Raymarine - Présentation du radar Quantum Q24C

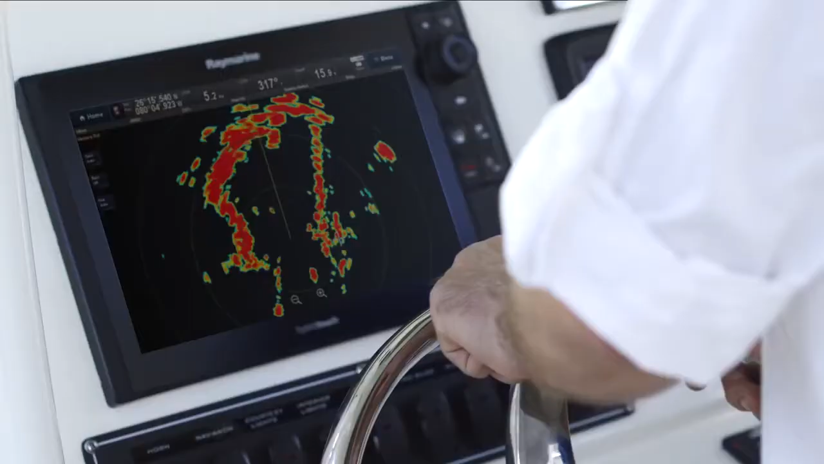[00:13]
A new approach to marine radar,
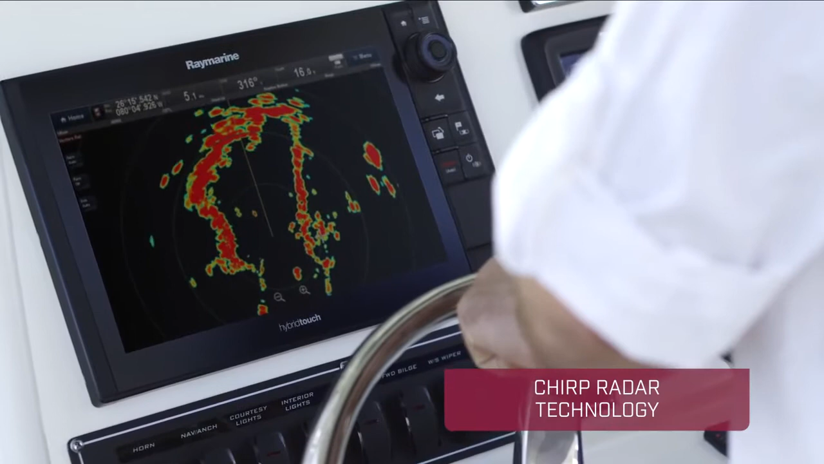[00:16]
Quantum uses chirp pulse compression and advanced digital signal processing to create images that are sharper, more defined,
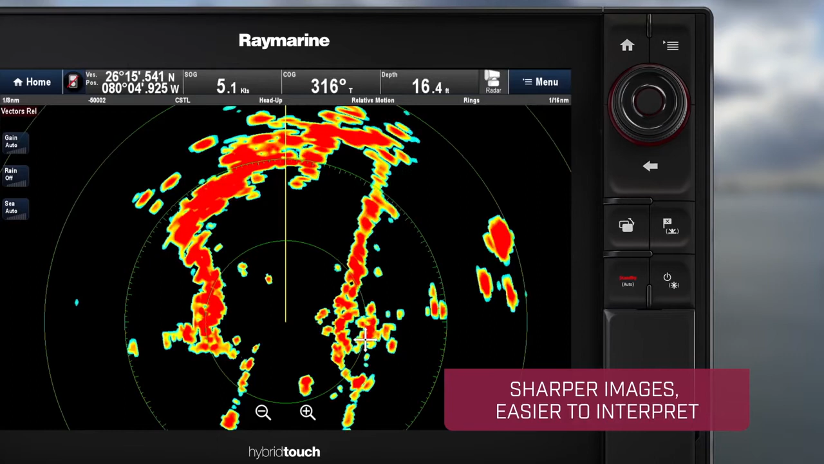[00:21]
and easier to interpret than what conventional radars produce.
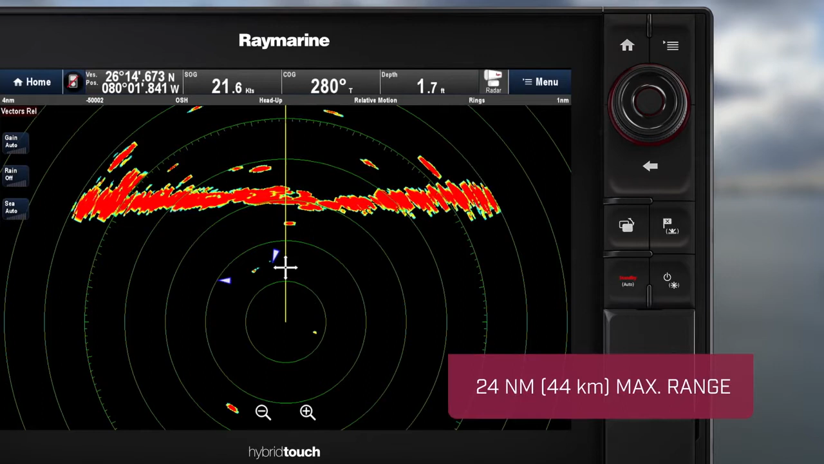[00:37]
And if you're heading offshore, Quantum sees targets and landmass up to 24 nautical miles in the distance.